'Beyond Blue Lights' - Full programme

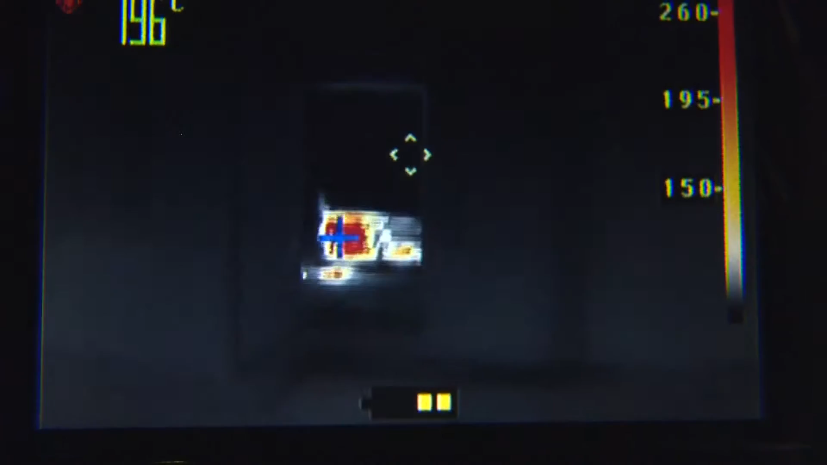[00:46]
On screen: spot 196°C
And super thermal vision reveals the dangers inside the new capabilities of thermal imaging.
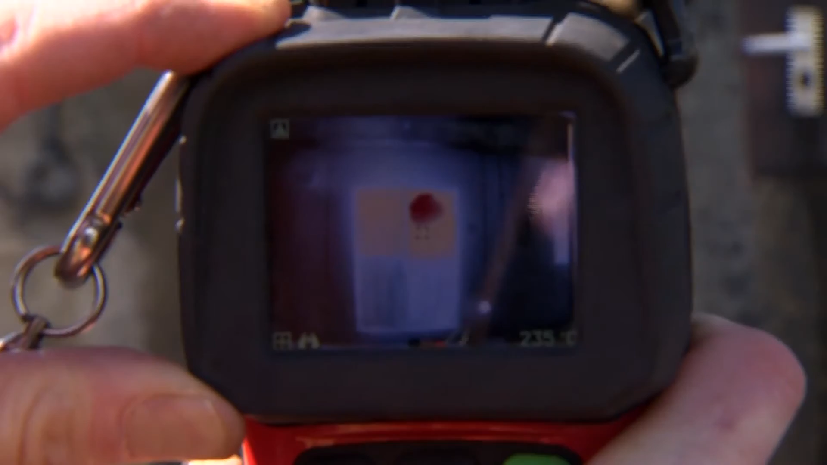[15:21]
As soon as the fire crew's on the scene, the incident commander looks for the source of the fire on his thermal imaging camera.
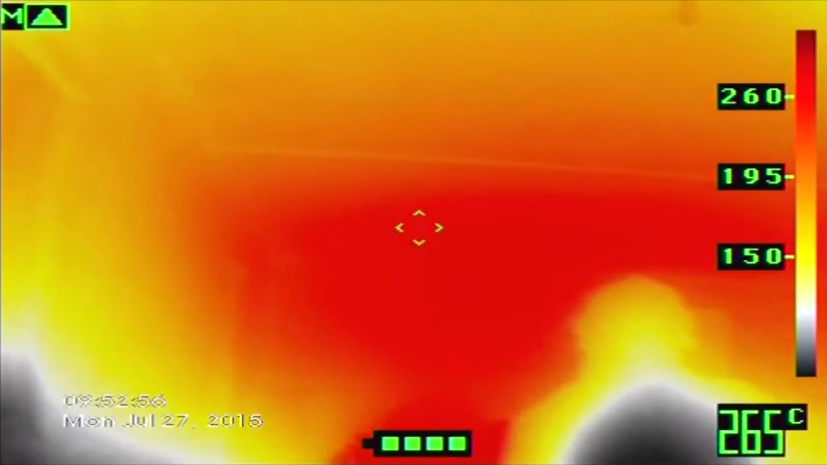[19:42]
On screen: spot 265°C
Firefighting has been transformed by kit like this,
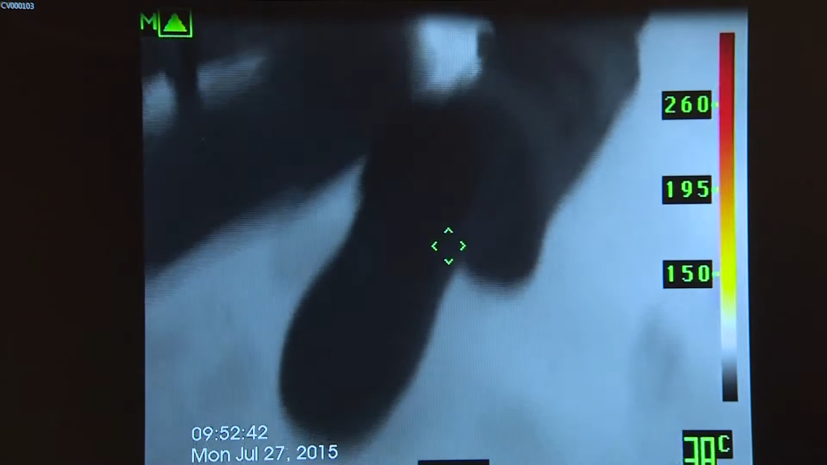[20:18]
So now the camera is looking for the coldest spot of the scene.
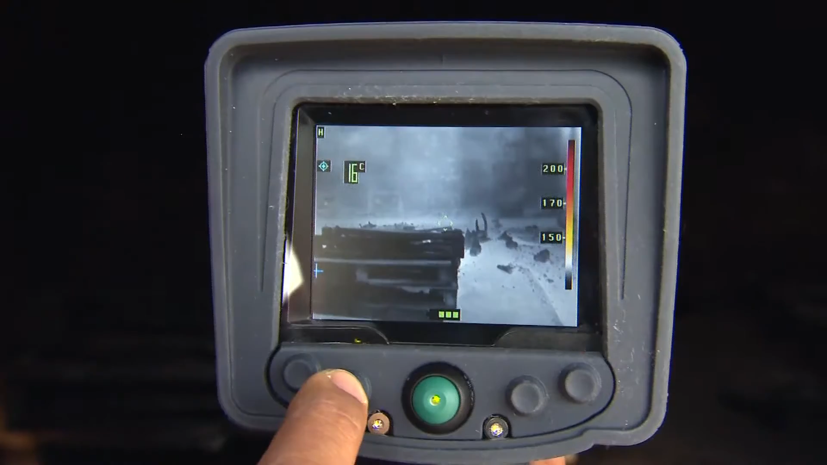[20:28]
if he is looking for a zone of protection.
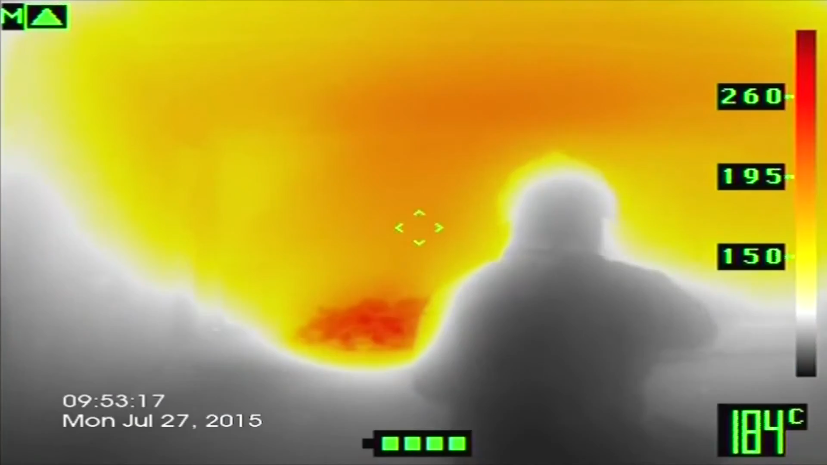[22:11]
On screen: spot 184°C
firefighters will have greater awareness of their surroundings and that means staying out of danger for longer.
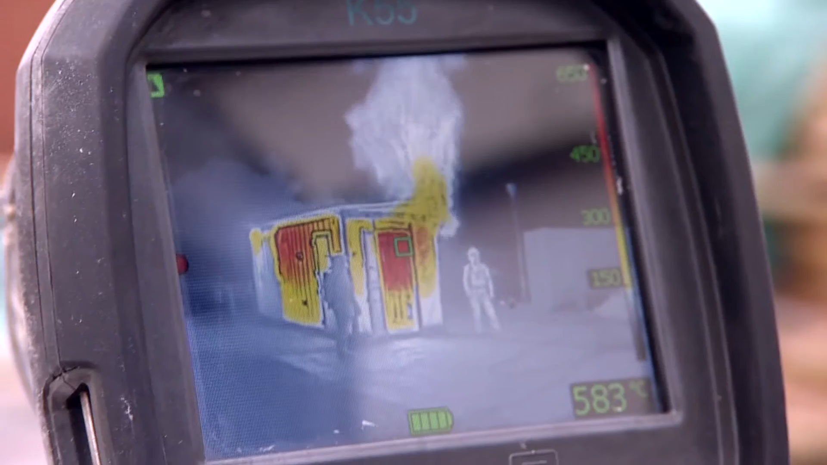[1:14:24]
or TICs as they're known, are now an essential part of the kit,
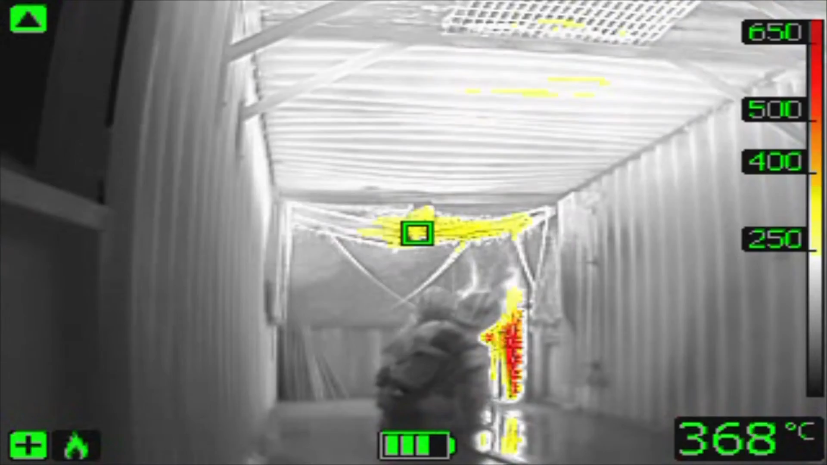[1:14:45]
On screen: spot 368°C
They are essential for compartment firefighting, casualty rescue, firefighter safety. They are a fantastic tool.
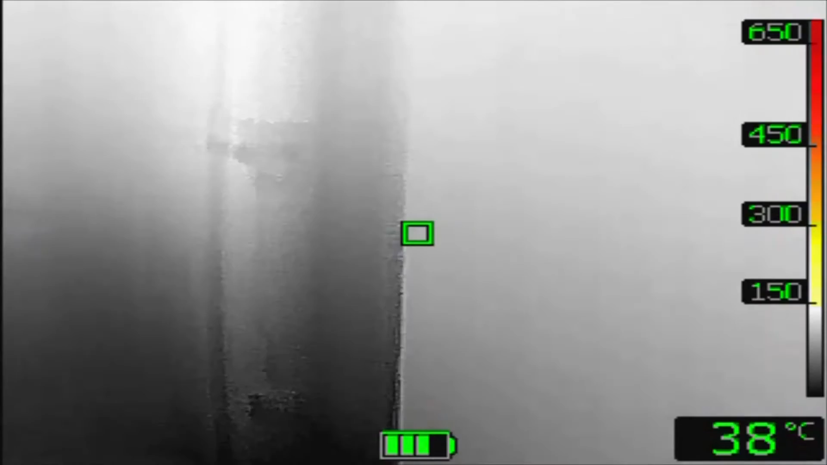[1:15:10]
On screen: spot 38°C
offers clear images and temperature displays in real time.
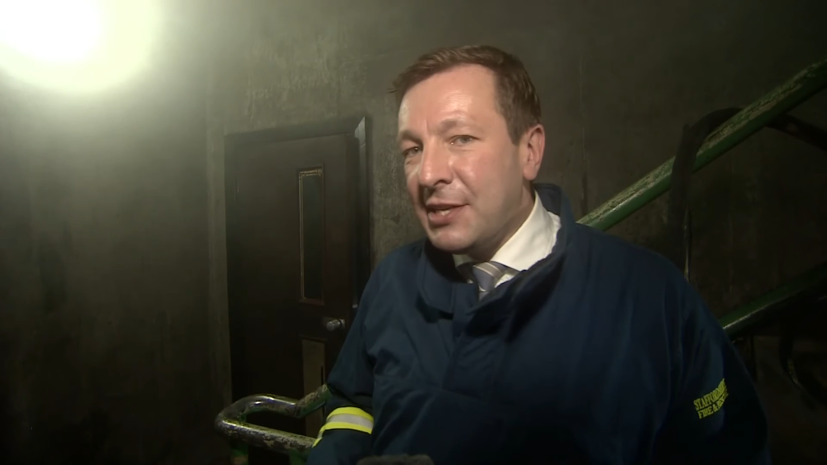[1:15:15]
The K-Series of cameras is designed to support firefighters to do their jobs efficiently and
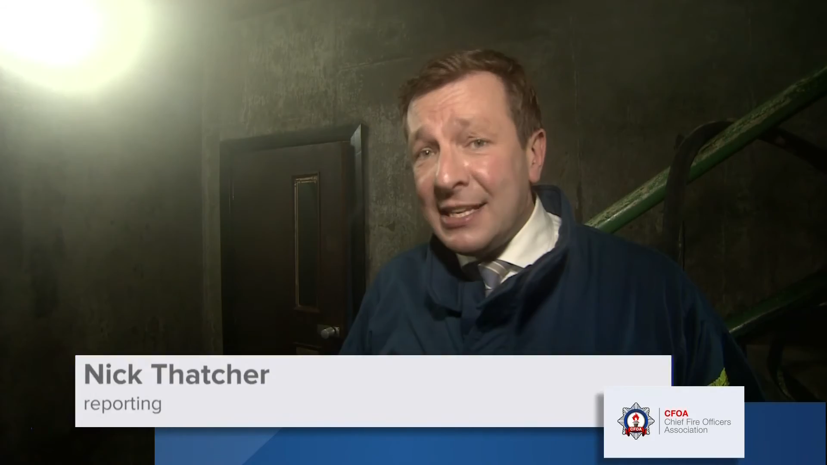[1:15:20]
effectively and to save lives as well as protect their own.
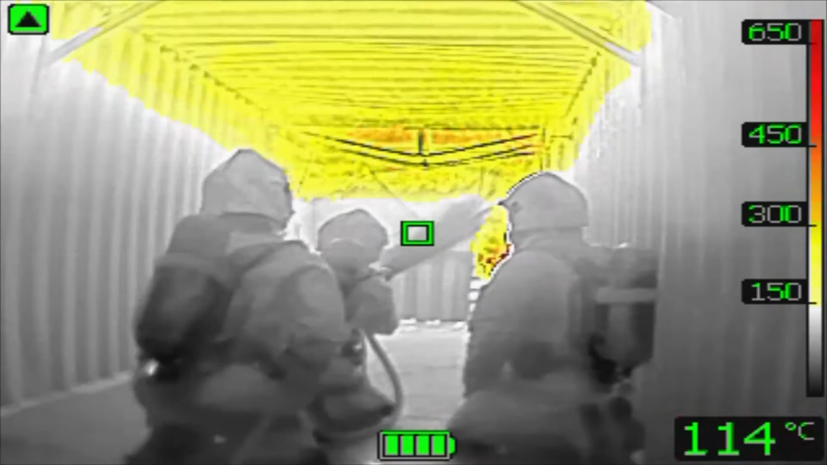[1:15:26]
On screen: spot 114°C
And the cameras have been rigorously tested to withstand the toughest operating conditions.
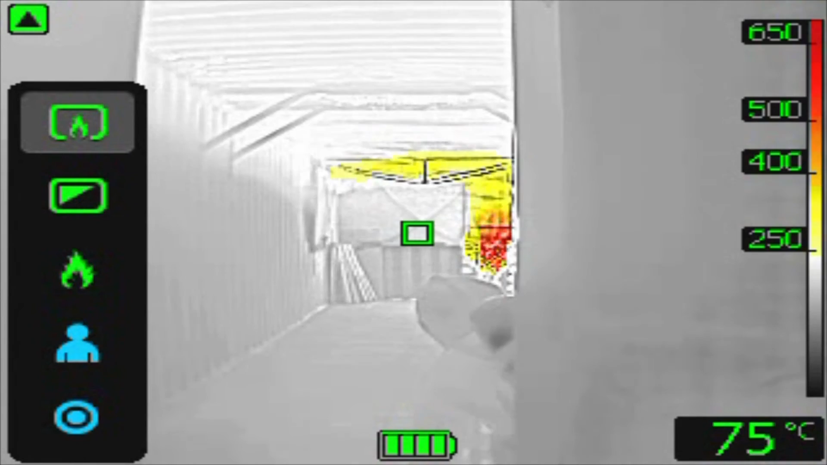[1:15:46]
On screen: spot 75°C
And the newest models in the K-Series also have in-camera recording for stills and video,
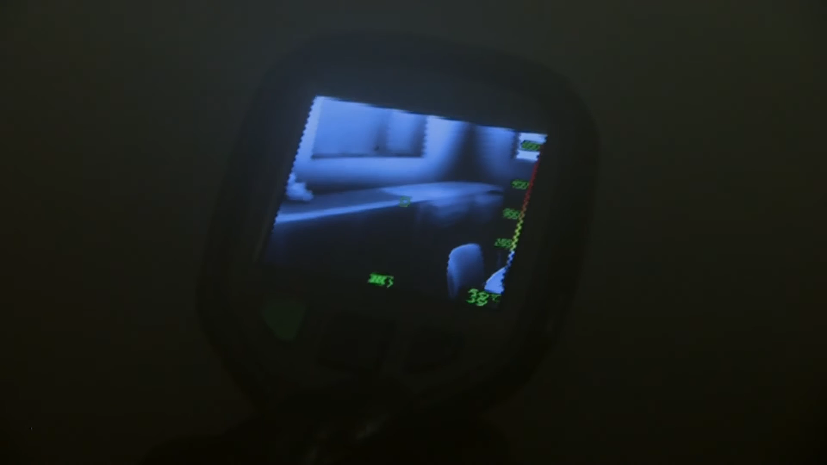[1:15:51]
which can be useful for later analysis and training purposes.
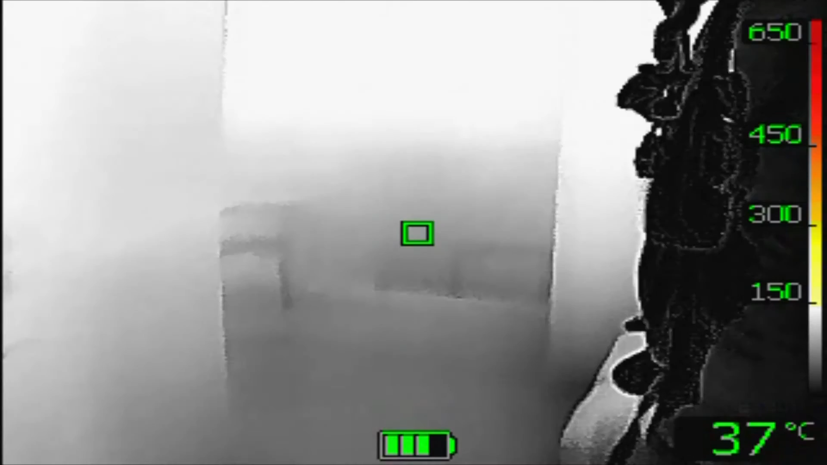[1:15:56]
On screen: spot 37°C
They speed up the times for search and rescue, so we're locating casualties far faster.
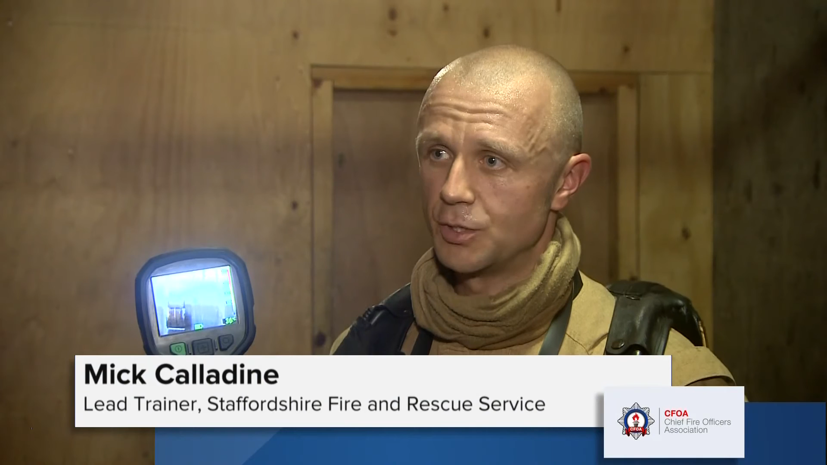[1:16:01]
They also enable us to find the seat of the fire far quicker. The added benefit of these cameras is they record all the data that we've seen first-hand,
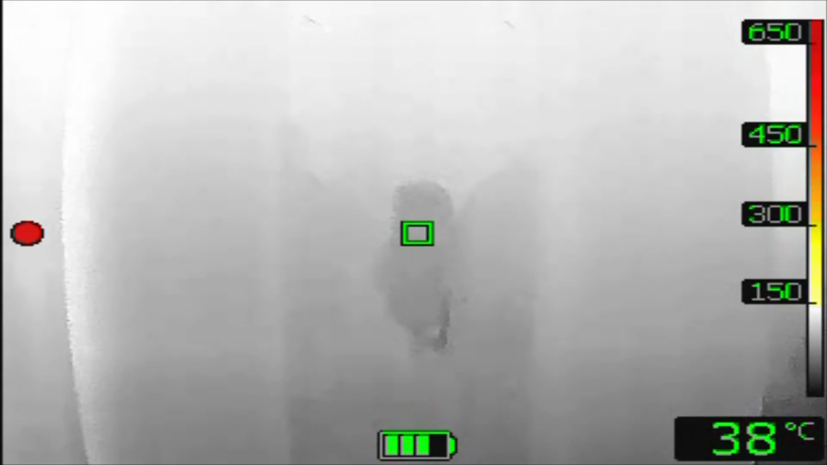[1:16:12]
On screen: spot 38°C
which means when we're trying to debrief or brief somebody about a compartment, they can actually see where they're going or what we've been doing, which is invaluable.
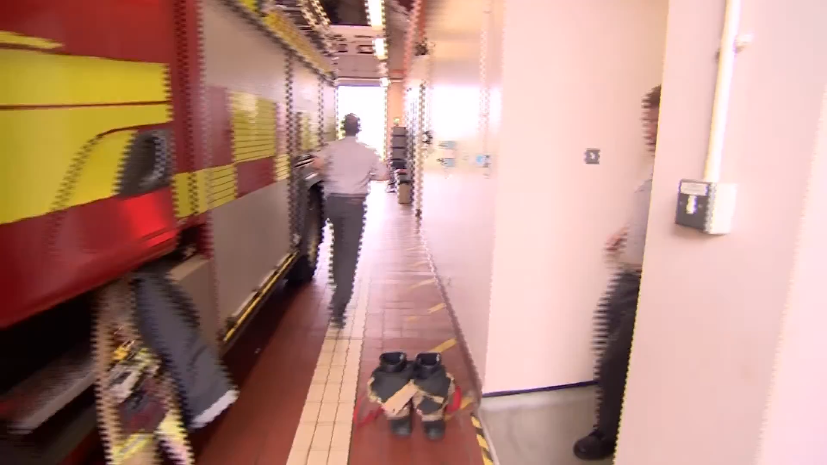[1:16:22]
In the past, the price of ticks more generally has limited the numbers of cameras each fire service could afford.
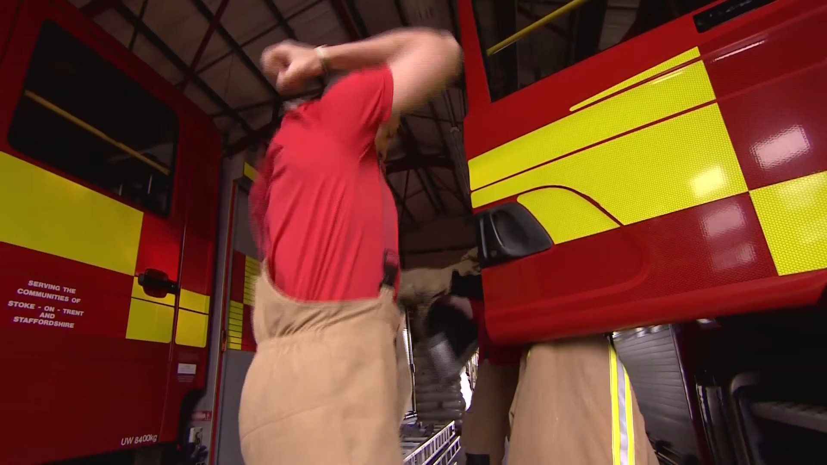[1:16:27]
But the FLIR range now includes a cost-effective, entry-level version known as the K2. There's no recording facility,
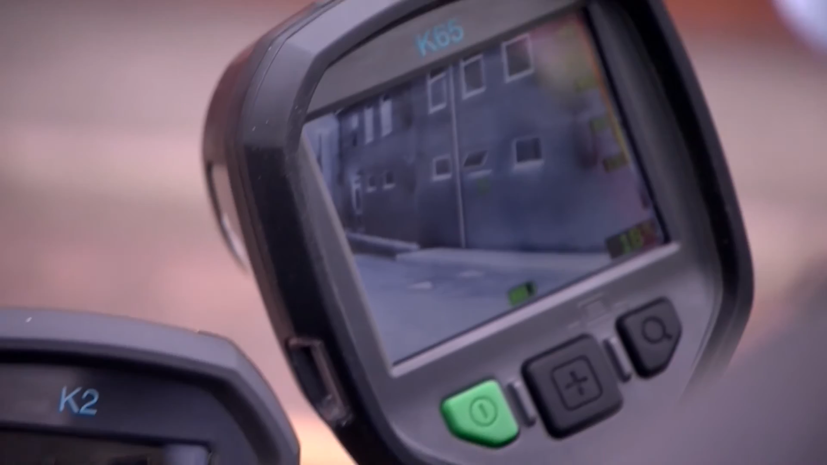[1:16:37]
but that means its smaller size and straightforward operation could see every firefighter potentially carry one.